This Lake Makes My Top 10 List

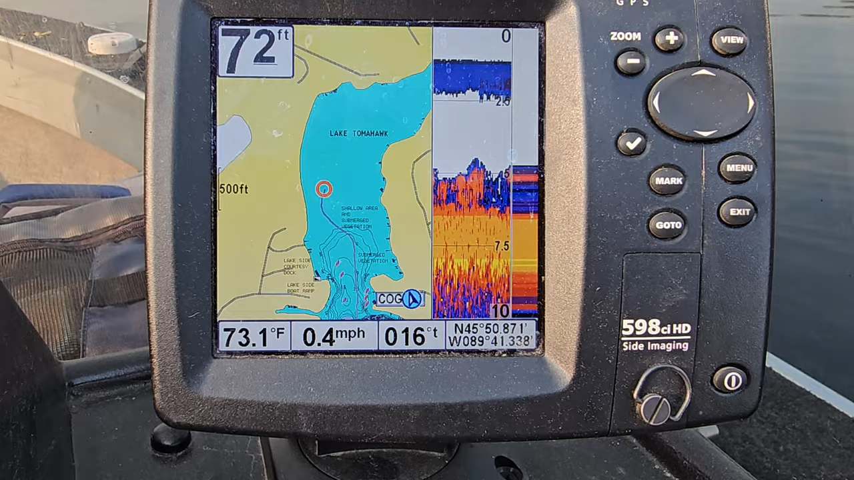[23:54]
On screen: depth 72 ft, water 73.1°F, speed 0.4 mph
And it's pretty much anywhere from 5 to 10 feet here with a lot of weeds and stuff. So that might be a good spot to try real quick.
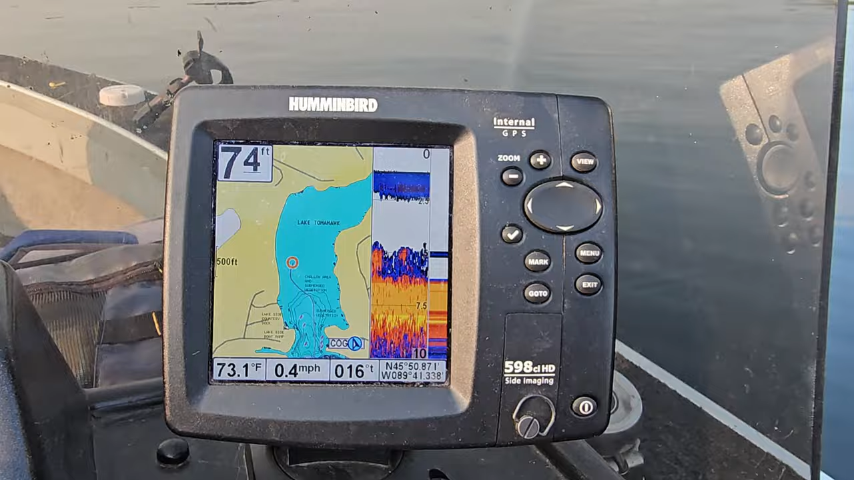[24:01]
On screen: depth 74 ft, water 73.1°F, speed 0.4 mph
I'm gonna fish for like a half hour longer. And yep. So just kind of see what this end's about, and then there's one spot on the way back we can hit for a couple minutes, and that's about it.